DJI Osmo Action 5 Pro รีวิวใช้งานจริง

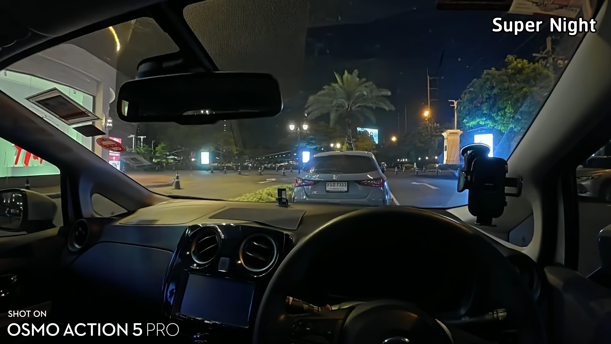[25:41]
อันนี้คือโหมดกลางคืนที่เราเรียกมันว่าซุปเปอร์ไนท์ตอนนี้ผมอยู่ในรถที่มันมืดมากคือแทบไม่มีแสงเลยแล้วก็ถ่ายออกไปนะครับได้ออกมาเป็นแบบนี้นะเดี๋ยวลองหันมาถ่ายหน้าตัวเองโดยไม่เปิดไฟในรถเลยนะ